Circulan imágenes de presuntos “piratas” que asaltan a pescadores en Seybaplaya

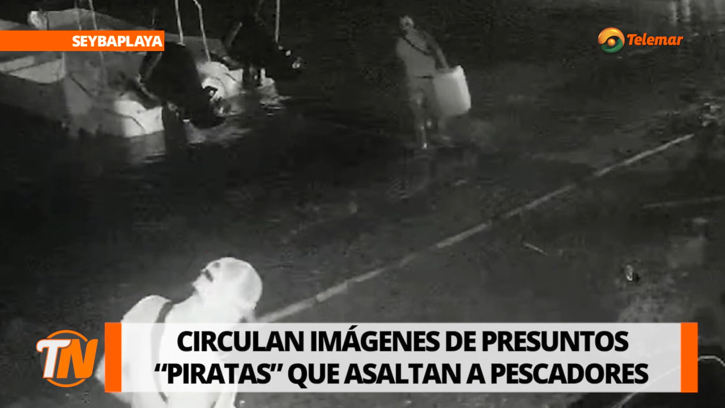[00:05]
En las últimas horas han circulado a través de redes sociales y grupos de WhatsApp las imágenes de una presunta banda dedicada al robo de motores fuera de borda y asaltos en alta mar, la cual estaría operando en Ceiba Playa.
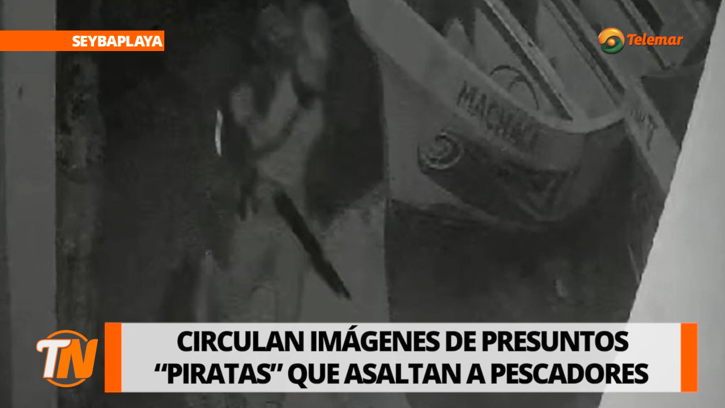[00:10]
En las imágenes se aprecia a dos sujetos armados en la zona de Puerto de Lerma, mismos que han estado sembrando inquietud entre los pescadores y dueños de embarcaciones ribereñas en toda la zona.
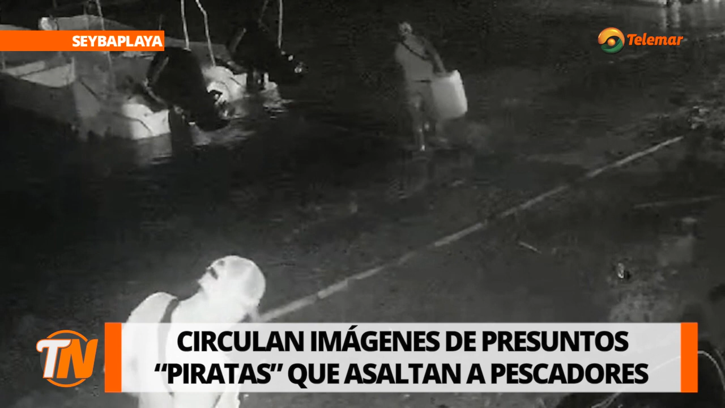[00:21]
Las imágenes se habrían grabado recientemente a través de una cámara de videovigilancia en la zona costera. Hasta el momento, las autoridades no se han pronunciado ante esta situación y tampoco se sabe si este material sería presentado como pruebas ante las instancias correspondientes.